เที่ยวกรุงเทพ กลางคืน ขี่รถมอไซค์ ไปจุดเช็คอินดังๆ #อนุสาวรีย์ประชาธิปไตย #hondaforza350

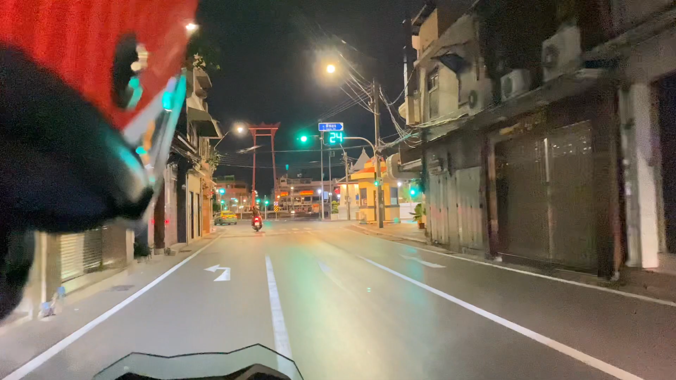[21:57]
มาแล้วครับเสาชิงช้านะครับสถานีต่อไปนะฮะเสาชิงช้า